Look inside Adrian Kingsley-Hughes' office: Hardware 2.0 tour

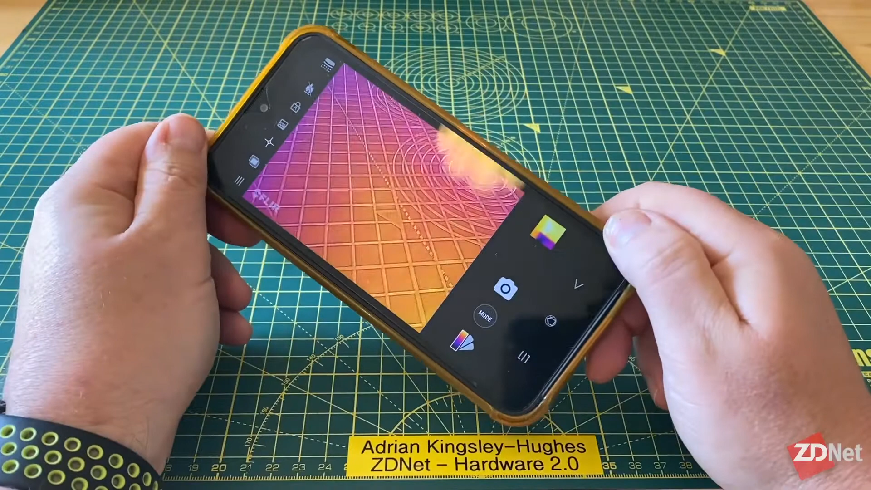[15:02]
This is the BV9800 Pro and it is the one with the thermal camera built into it and if you've never used thermal cameras too much they are fantastic for diagnosing problems.
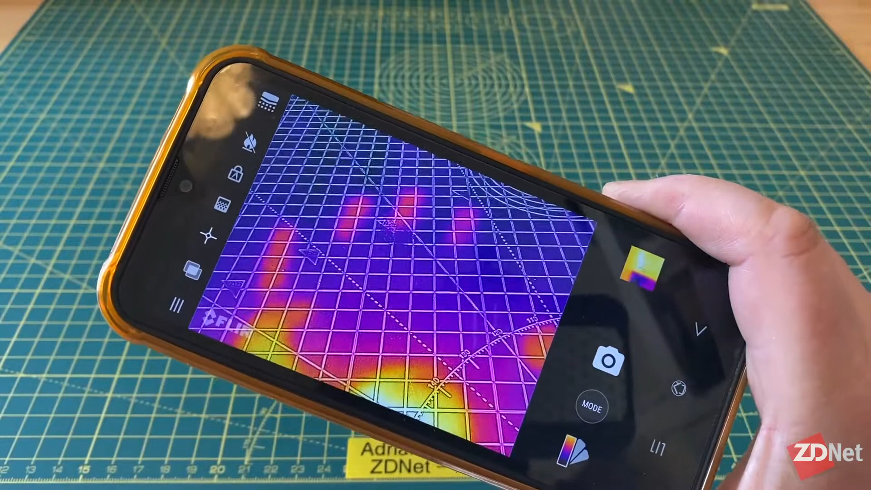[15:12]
Basically there's so much you can do with a thermal camera that I really could do with doing a whole series of posts on the number of things that I've done with this from diagnosing components that are failing inside
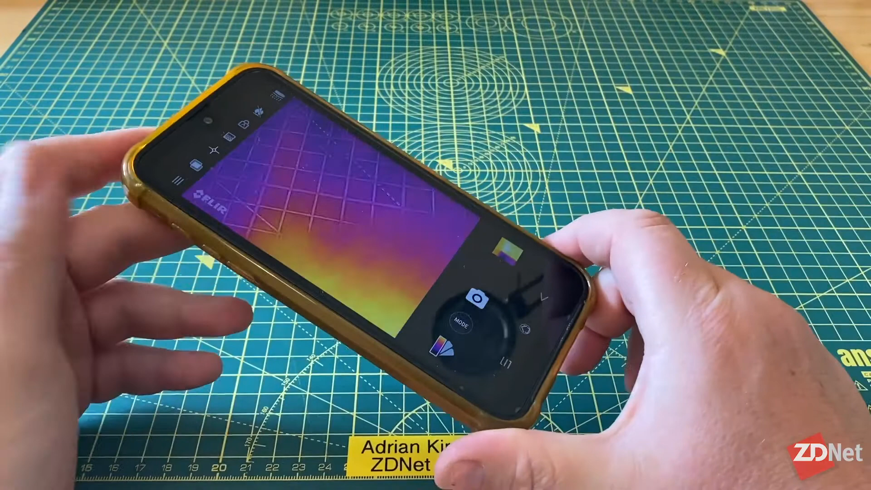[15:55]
I've been impressed by everything they basically make and this BV9800 Pro is just one of those phones I find I use a lot primarily because of the thermal camera but also just because it's a very solid phone. I can take it outdoors. It shoots great video and photos. It's not as good maybe you know nowhere near as good as the iPhone 11 Pro Max but then this this costs less than half the price of that but it's a very solid Android phone.